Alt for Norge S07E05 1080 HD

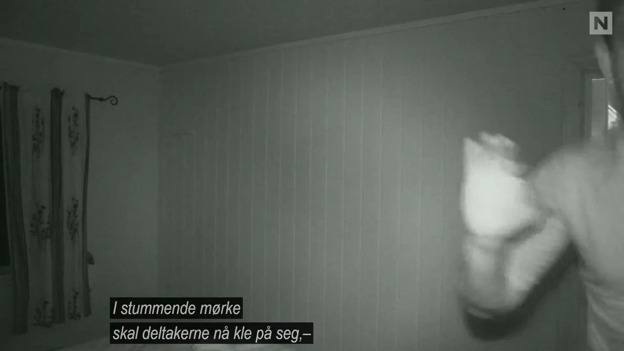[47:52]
I stummende mørke skal deltakerne nå kle på seg,
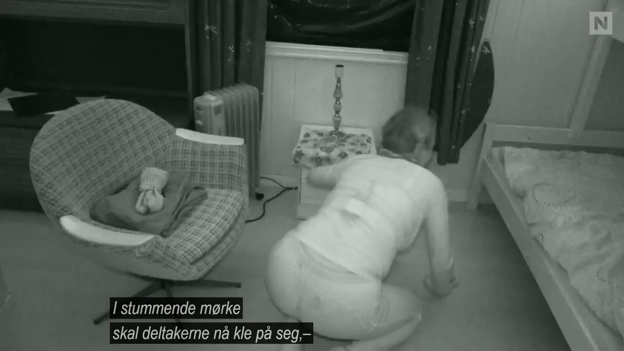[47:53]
spise en brødskive med pålegg, drikke et glass appelsinjuice, pusse tennene, og så finne veien til utgangsdøren.
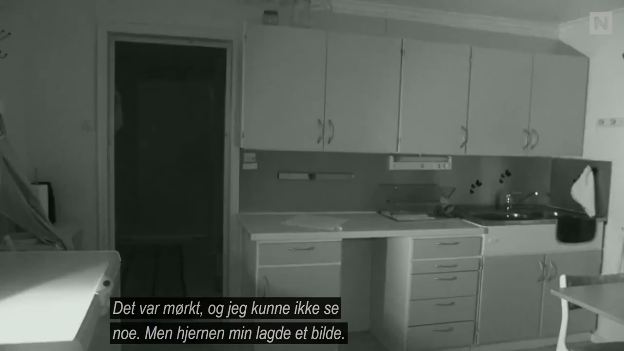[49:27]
I know it was black, like I couldn't see, but I think my brain just starts to like paint the picture.